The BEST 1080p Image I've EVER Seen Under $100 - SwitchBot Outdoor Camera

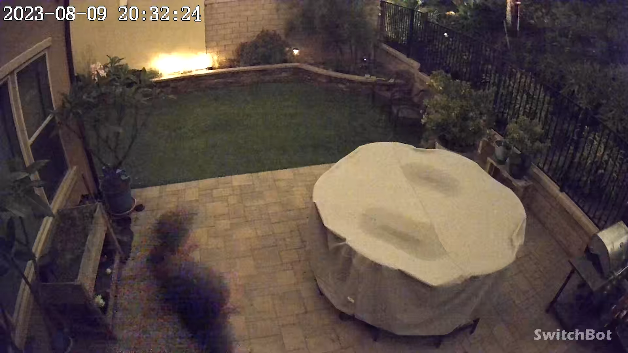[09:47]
Now, when it came to the nighttime shots, and we're taking a look at nighttime shots, to me, it is pitch black outside. It's kind of hard to tell from the camera, because from the camera, it looks like the sun might just be going down, and it's just dusk in my backyard.